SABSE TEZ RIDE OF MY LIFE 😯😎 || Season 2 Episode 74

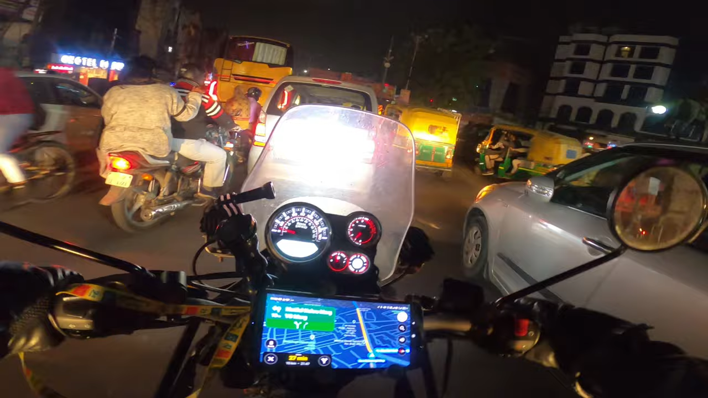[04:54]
हूँ जी, विद द मिरेकल ऑफ टाइम मैं पहुँच गया हूँ लखनऊ, आपके अपने शहर लखनऊ में। तो इसीलिए मुस्कुराइए, क्यों? क्योंकि आप हैं लखनऊ में। फिलहाल अभी हजरतगंज के बीच से होते हुए निकल रहा हूँ। आयुष ने मेरे अपने लिए एक आशियाना बुक कर लिया है, उसी आशियाने पे पहुँचेंगे,
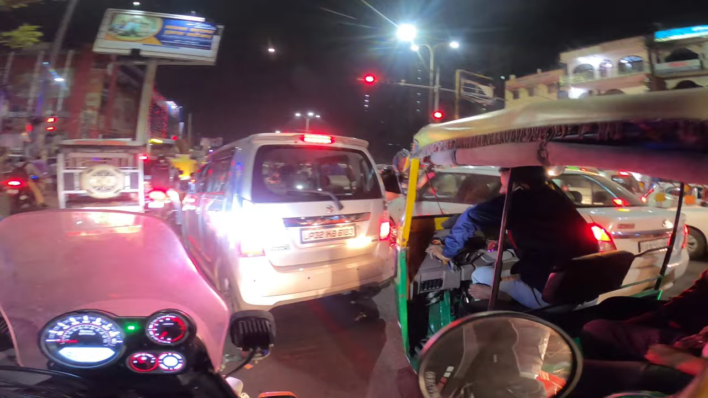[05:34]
बीच से गुजरते हुए मार्केट की कुछ झलकियां आप लोगों को दिखाते हुए।
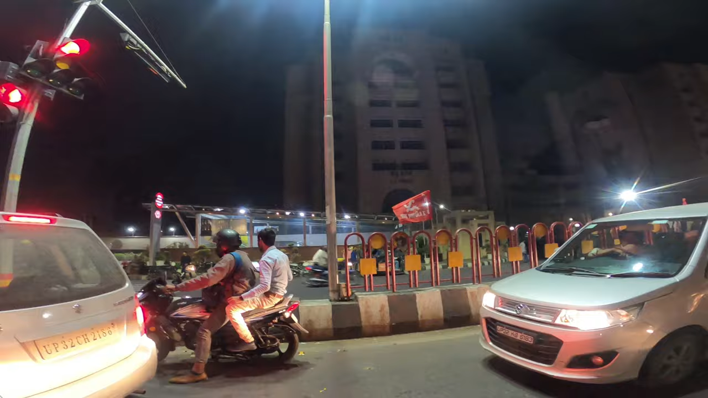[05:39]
हमारी ये जो रेड लाइट है ना, ये बापू भवन के सामने है, सेक्रेटेरिएट इसी को कहते हैं।
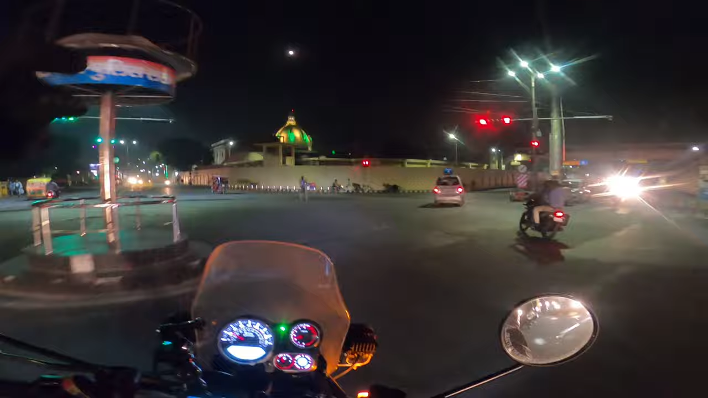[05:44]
आगे में कुछ सेक्रेटेरिएट का ही एक बिल्डिंग है सॉर्ट ऑफ, वो जो ग्रीन ग्रीन सा दिख रहा है।
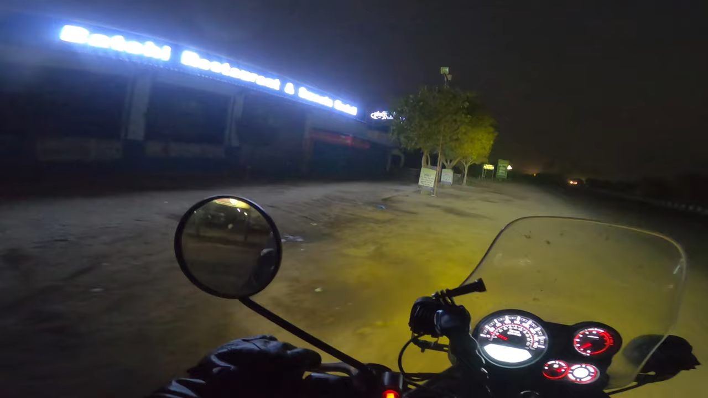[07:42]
बटोही तो पूरी तरीके से बंद है।